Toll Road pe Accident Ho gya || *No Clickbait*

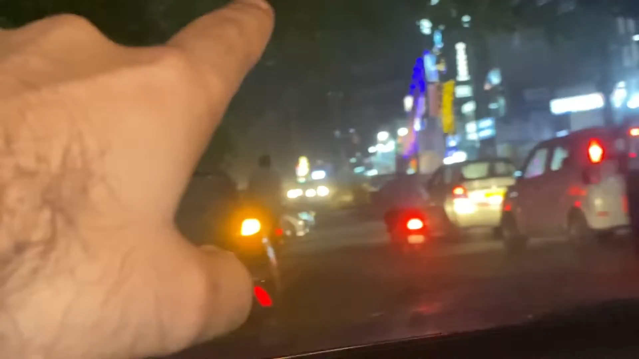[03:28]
वो रेलेट पार करने में और यहां तक आने में हमें कम से कम 20 मिनिट लगे हैं और
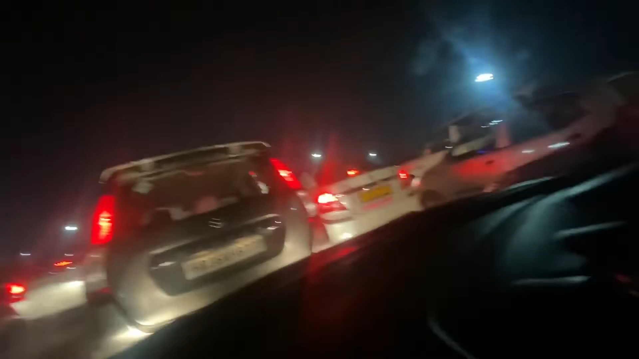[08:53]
एक भी ग्रीन केंडल सस्टेंड निवरी सारी रेडी रेक तो यह से
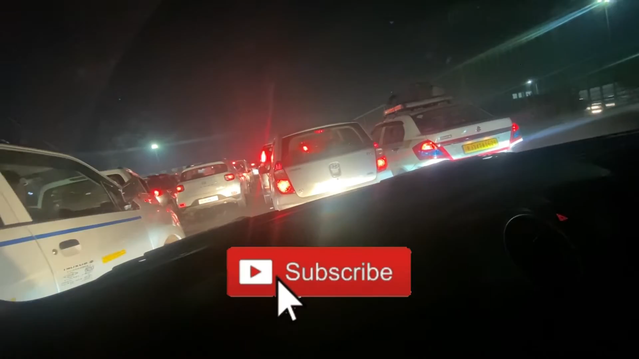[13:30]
यह देखो अब यह इन लोगों की वैसे तो नहीं चलता जाम सी ता अपनी लेन मी चला रहा देगा इस तो देख कि आगे लिए बड़ तुम
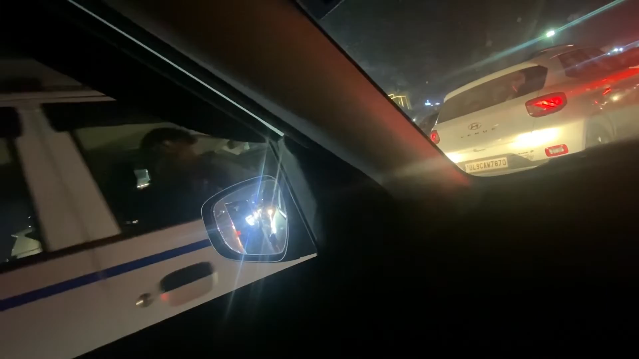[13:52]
भी सर पकड़के बैटो पीछे बाले भी सर पकड़के बैटे हैं लेन में नहीं चल रही गाड़ी इसे भिया न यह देख लो इसे देख लो
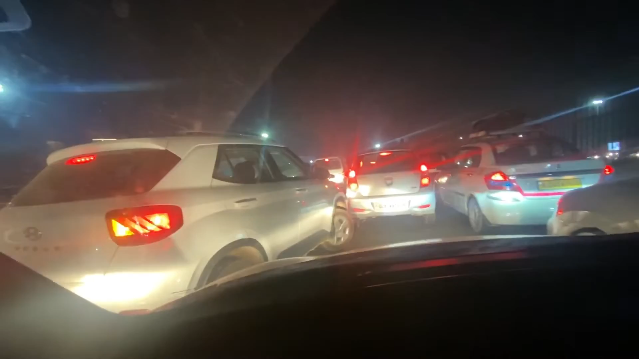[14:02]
अब भाईया अपने ऊपर ही चला लो सीधा चला ला सी होड़न देश होड़न दियो अब अधिया अधिया तो
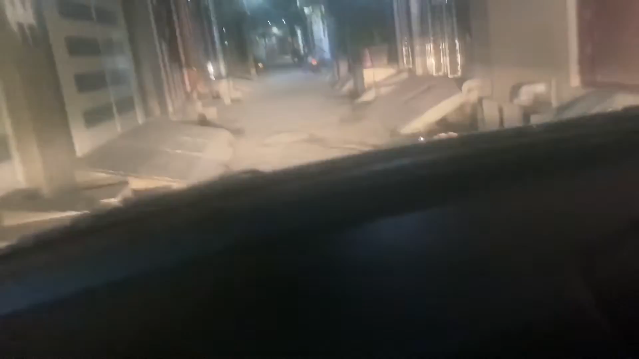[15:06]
पहुँच गया है वह रहा अपना गयर